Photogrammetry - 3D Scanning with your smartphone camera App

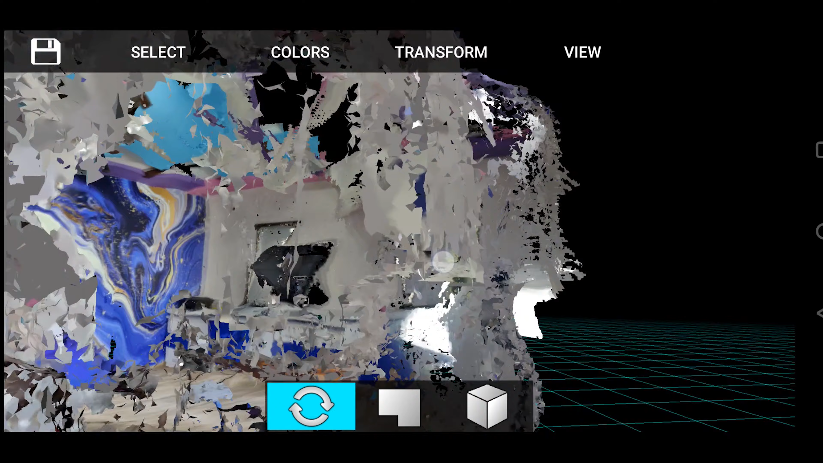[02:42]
scan किया मुलब time waste ने किया मुलब फटाफट मैं घूम लिया और फटाफट scan करने की कोशिस की आपको दिखाने के
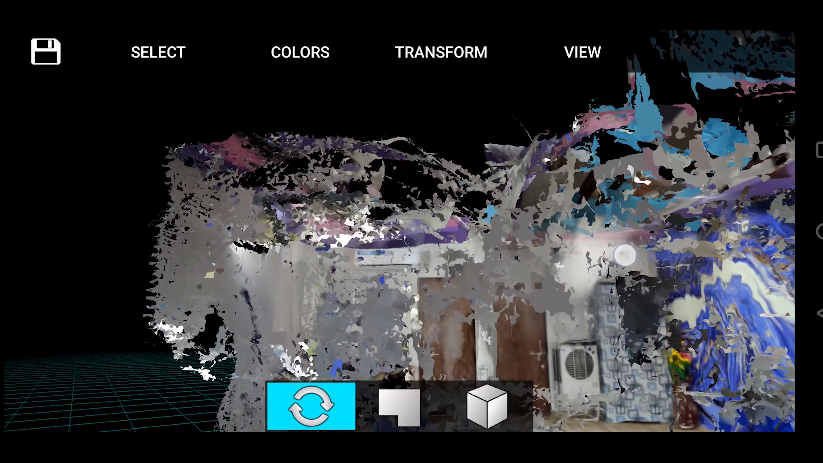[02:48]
लिए इस वज़े से इसकी quality कुछ इस तरह की आई हुई है बट अगर मैं धीरे धीरे
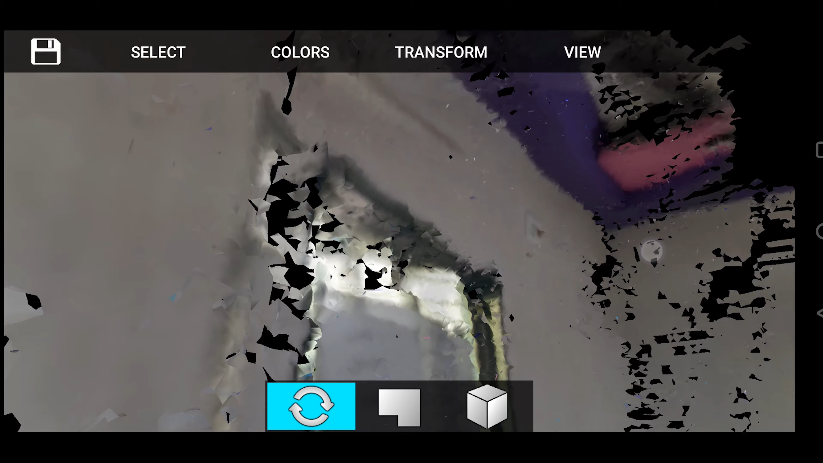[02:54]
आराम से step बार step scan करता है मेरा room जो है वो काफी अच्छे से और proper scan होता
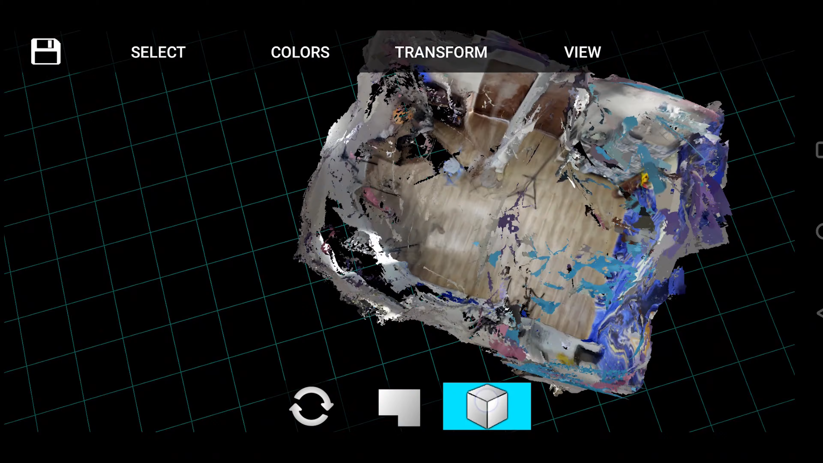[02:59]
एक बात का ध्यान रखना के जिस room को अगर आप scan करने उस room में कहीं पर भी काच या फिर आई ना बोलते न mirror वो